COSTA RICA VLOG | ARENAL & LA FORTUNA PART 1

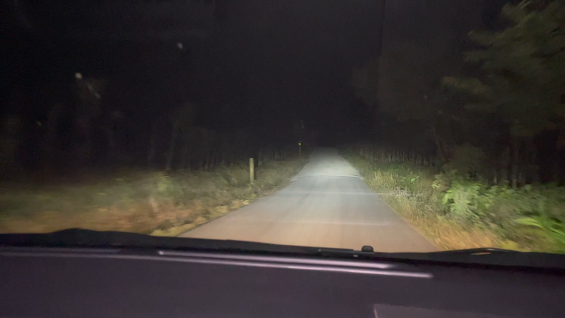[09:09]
Now we're hitting a bumpy road, praying we get through it once again. Yeah. If something's on the offbeat road, maybe we shouldn't take it, especially when we're tourists. The family adventure continues.